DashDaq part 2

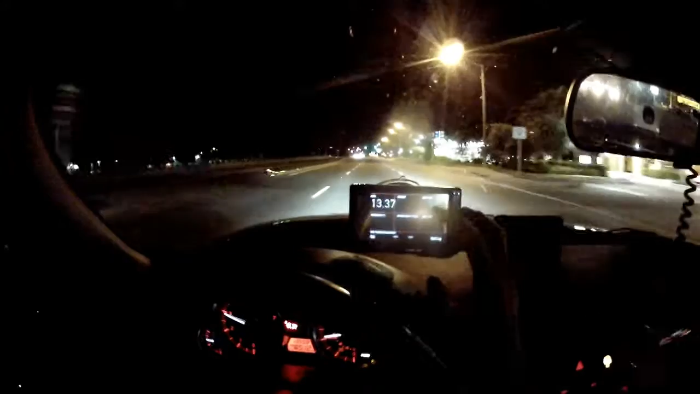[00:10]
and first let's just take a close look at the boost and at the spark advance you notice that as I begin to boost spark advance appears 60 the addition is about 21 so that's how I know I'm making ultimate power we want to keep that number around 20 somewhere from 18 to 22 okay so we're cruising on the expressway at about 70